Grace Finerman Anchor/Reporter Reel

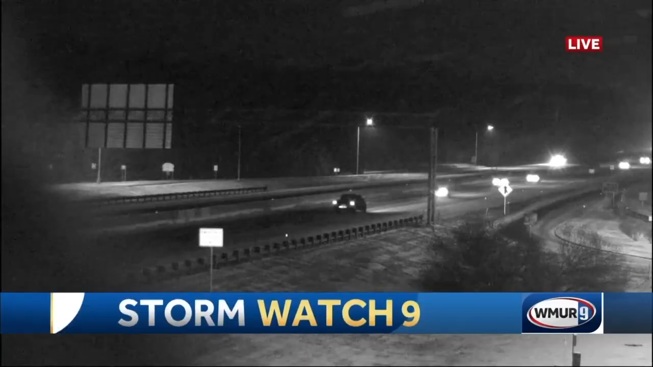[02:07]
Here is another live look in Hooksit. We've been seeing snow coming down here on 93 for several hours now.